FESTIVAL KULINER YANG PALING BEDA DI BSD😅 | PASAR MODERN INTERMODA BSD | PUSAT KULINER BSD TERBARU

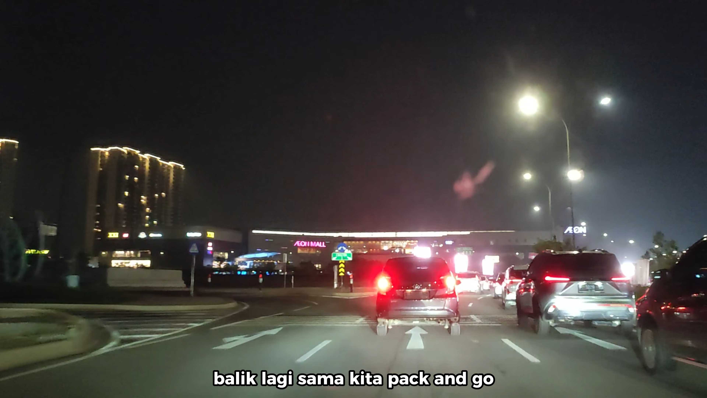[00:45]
Kali ini kita mau ajak kalian jalan-jalan dadakan kuliner ke pasar yang ada di BSD City.
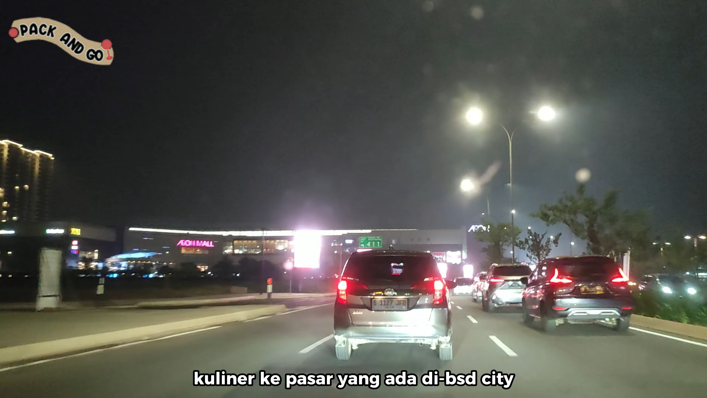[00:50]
Mumpung banget nih kan, pas lagi ada event di Gias,
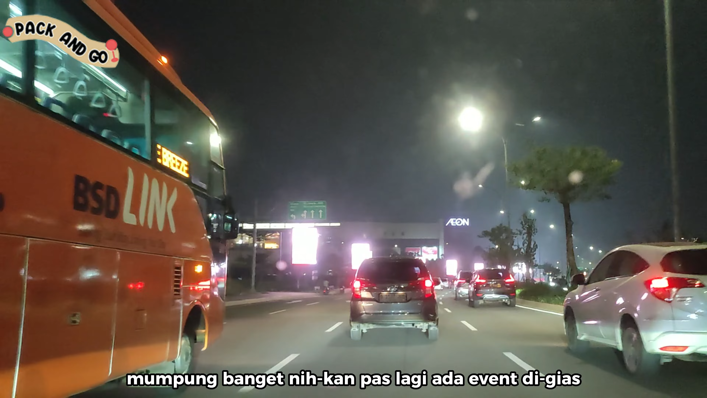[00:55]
di ICE BSD, tempat kuliner ini tuh bisa jadi alternatif tujuan makan malam kalian lah habis dari Gias.
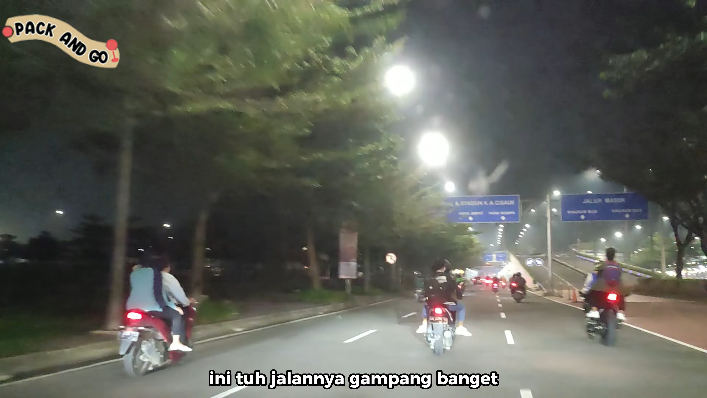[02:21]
Patokannya tuh kalau misalnya dari Aeon Mall BSD ada belok kiri tol, itu kalian lurus aja terus sampai mentok.